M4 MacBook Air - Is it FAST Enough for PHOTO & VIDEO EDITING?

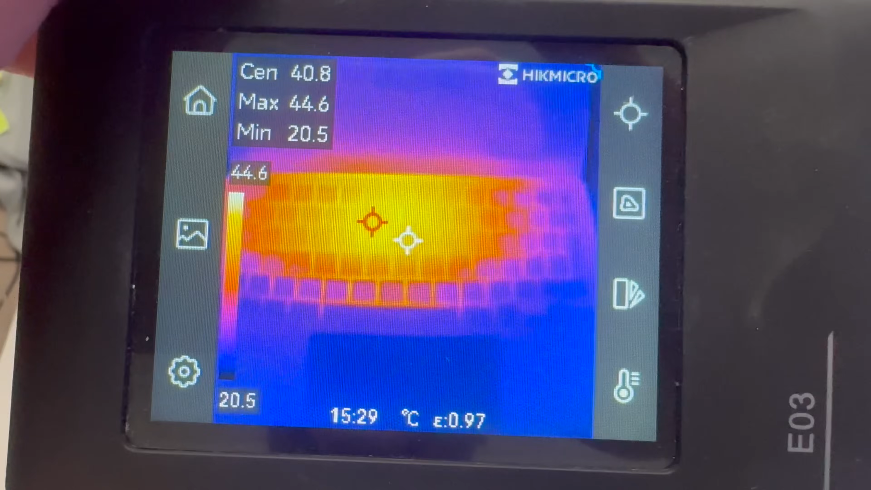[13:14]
On screen: spot 40.8°C, max 44.6°C, min 20.5°C, scale top 44.6°C, scale bottom 20.5°C
to do was run that same lightroom classic 200 times 34 megabyte raw file export and here are the temperatures that i got here you can see that in celsius for the m4 we got to 45 degrees here celsius and that's 113 fahrenheit